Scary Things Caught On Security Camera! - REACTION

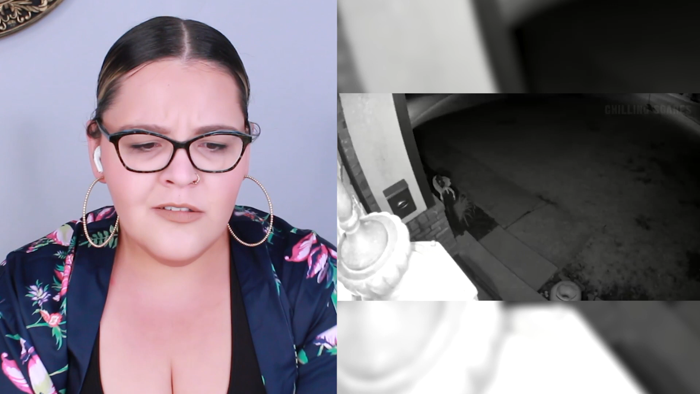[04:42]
It shows a man dressed in a Michael Myers costume walking the frame and eventually right up to the house's front door.
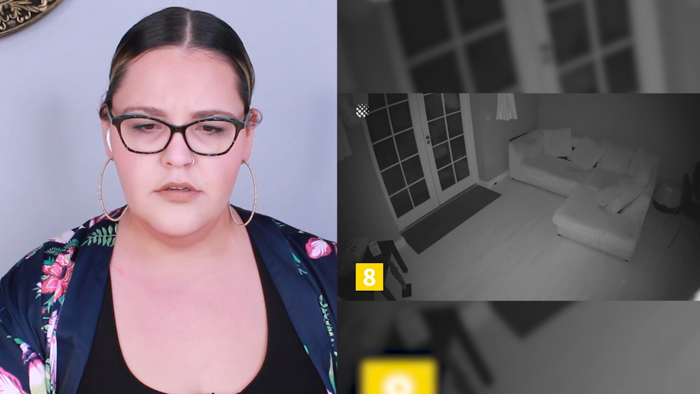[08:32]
Oh, it looked like Casper. Casper, the friendly ghost. I see it. It's moving around more. Like it came up to the camera and then I saw it go across the couch.